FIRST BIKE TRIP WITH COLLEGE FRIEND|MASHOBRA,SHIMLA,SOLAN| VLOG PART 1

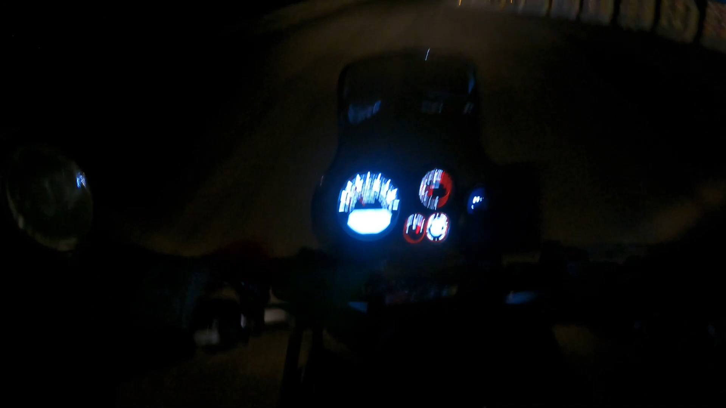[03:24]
मनीष भाई को फ्यूल अप करवाना है तो रुक जाते हैं थोड़ी देर के लिए। 15 किलोमीटर पर जाके हमें फ्यूल स्टेशन मिला है।
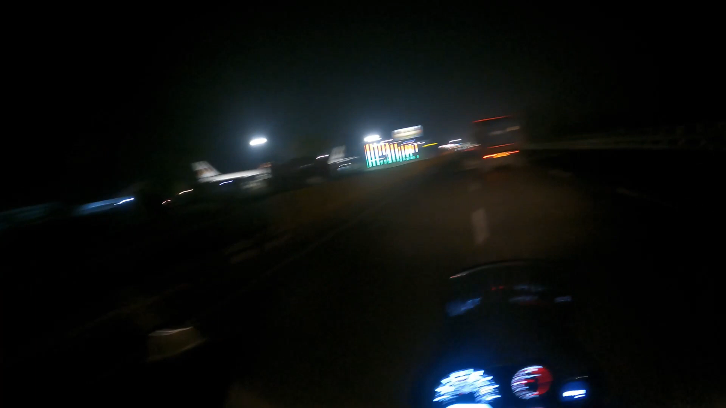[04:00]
मैंने लास्ट टाइम मैं जब पंजाब गया था तो मैं इसी में रुका था, मतलब मैंने यहीं पे मैं थोड़ा सा ब्रेक लिया था। बहुत अच्छा एम्बियंस है और खाना भी अच्छा है, पार्टी भी अच्छी है, और अल्टीमेट चाय बहुत बढ़िया आती है।
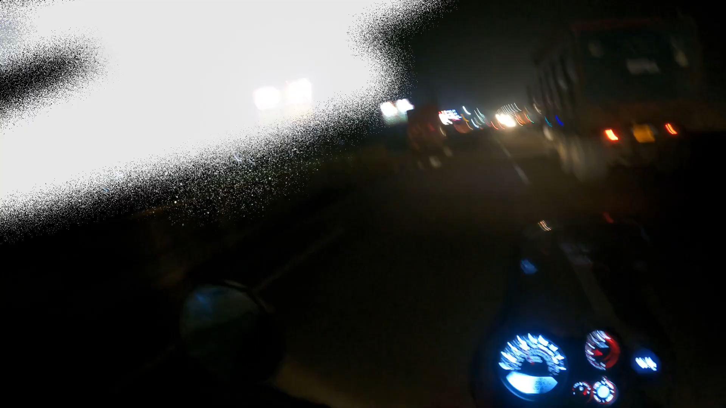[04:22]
मामा ढाबा आ चुका, शिव ढाबा देख ही लिया होगा अपने बोर्ड, शिवा मामा ढाबा,
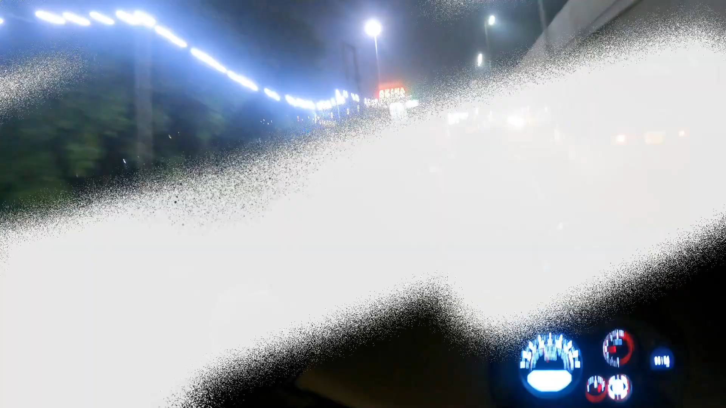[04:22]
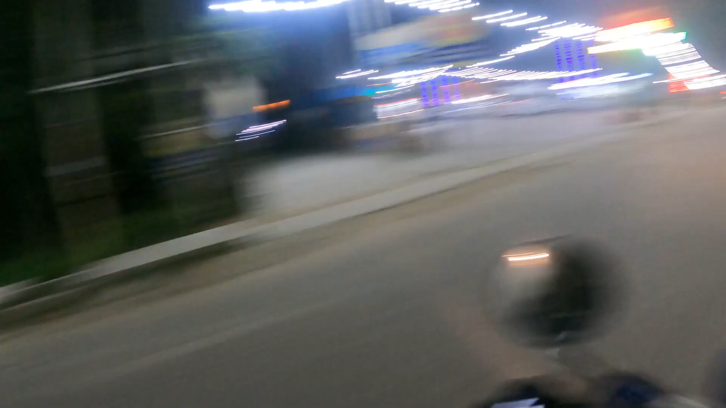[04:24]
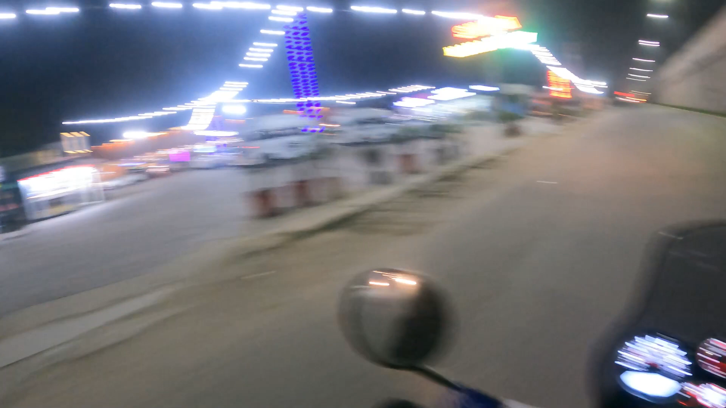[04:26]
अपना फर्स्ट फर्स्ट फर्स्ट फर्स्ट चाय ब्रेक यहीं पे ही होगा।